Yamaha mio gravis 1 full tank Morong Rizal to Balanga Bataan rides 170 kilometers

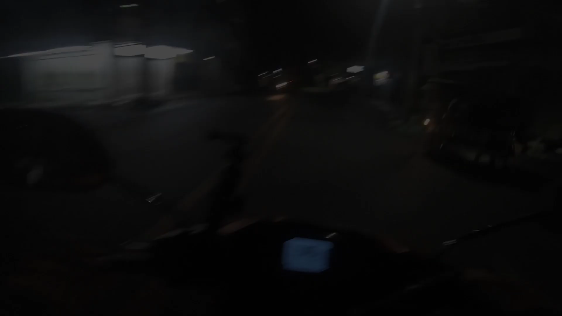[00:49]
so nandito tayo ngayon sa may bayan ng morong guys paalis
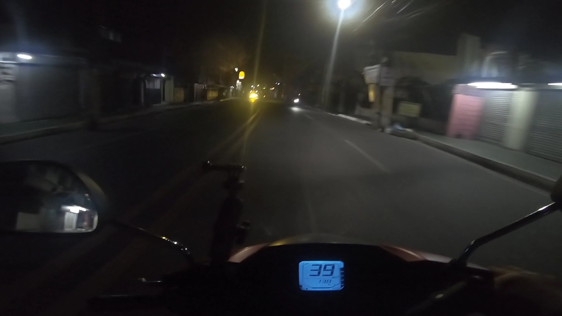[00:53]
tayo dito tapos mapaparga muna tayo ng gasolina ipupul tank natin and then irireset natin yung ano nito yung trip odometer para mamonitor natin kung nakakailang kilometers na ba tayo tapos kung gano ba kalayo yung inaabot ng full tank ng meograbis so nandito tayo guys sa ano
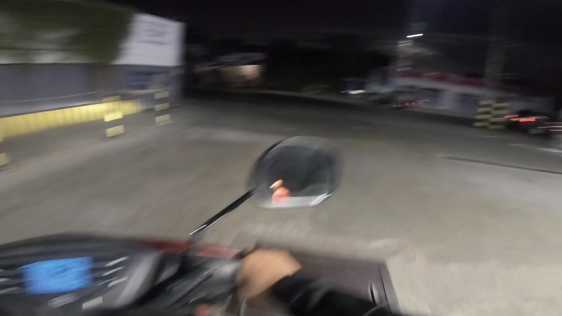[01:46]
so yun nga guys nakapagpakarga na tayo at na ano natin itong ano trip natin na ilagay natin sa 0 0